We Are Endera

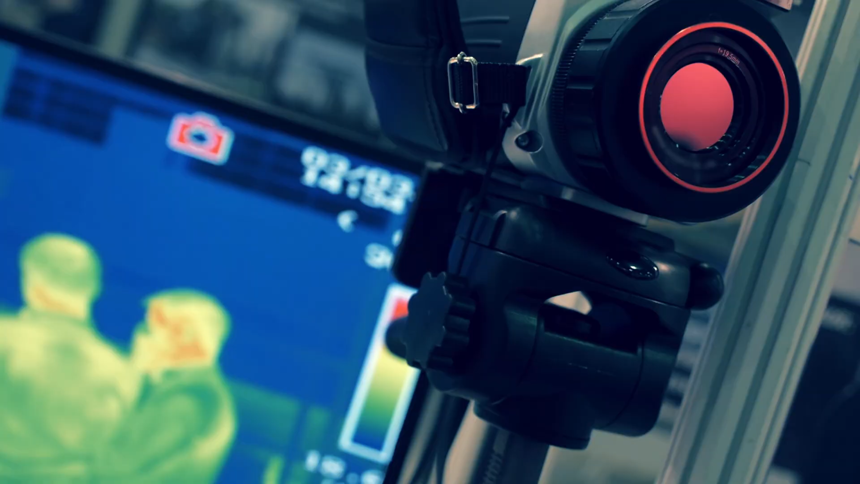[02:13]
We use infrared camera technology to automatically sense
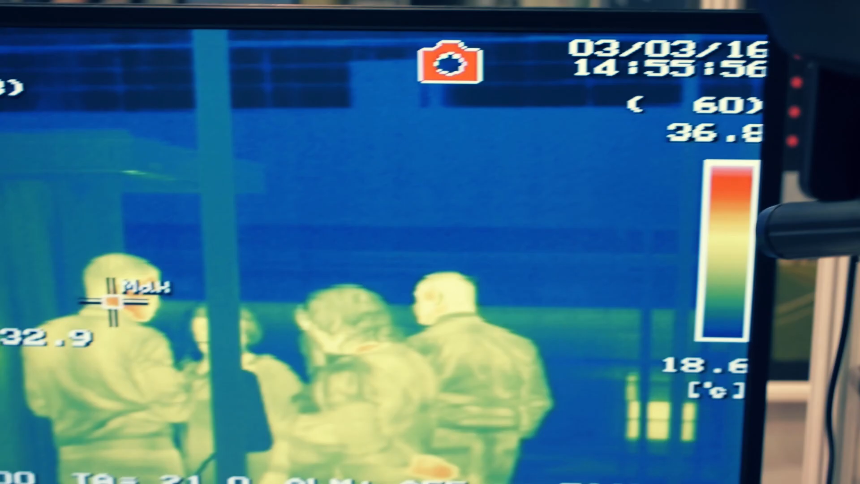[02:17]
whether a rider has an
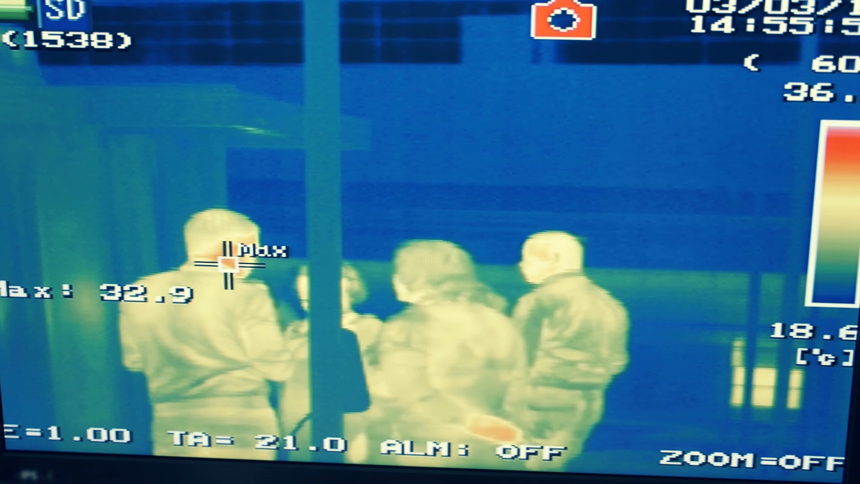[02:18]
elevated temperature in order to help flatten the curve and slow the spread of COVID.